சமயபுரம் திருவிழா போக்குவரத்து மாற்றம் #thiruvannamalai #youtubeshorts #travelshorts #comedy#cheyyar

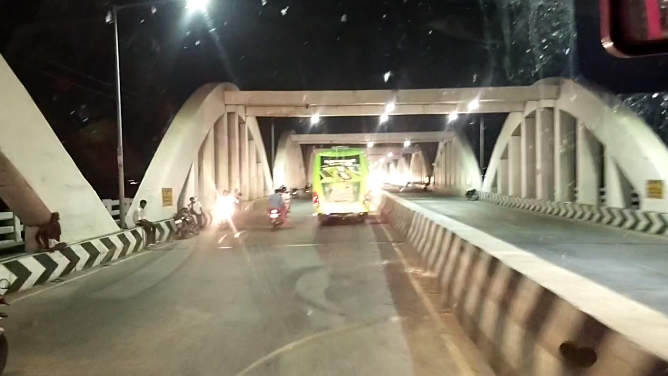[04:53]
ரோடு மாத்தி மாத்தி அனுப்புறாங்க. சமயபுரம் பாத யாத்திரை மக்கள் பாருங்க, நல்லா கூட்டம் கூட்டமா போயிருக்கிறாங்க நண்பர்களே.